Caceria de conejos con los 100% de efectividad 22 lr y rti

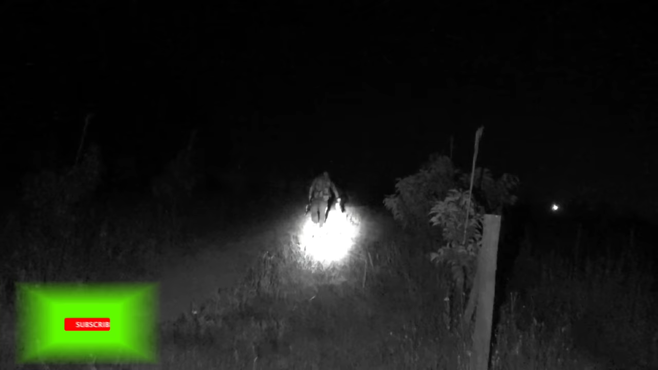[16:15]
Era el mismo. ¿Ah? El mismo.
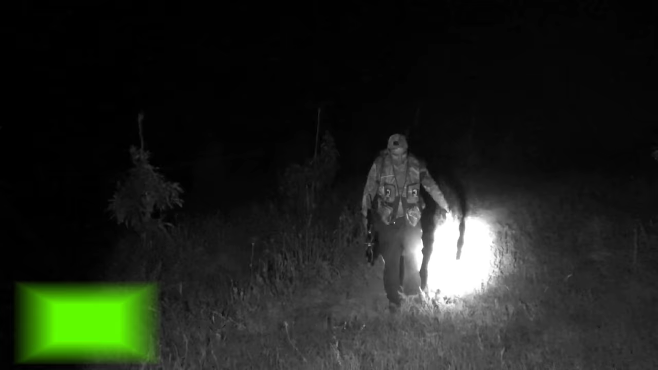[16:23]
Mira, señor Tito, fuera. El mismo, weón. Si el que le tiraste allá.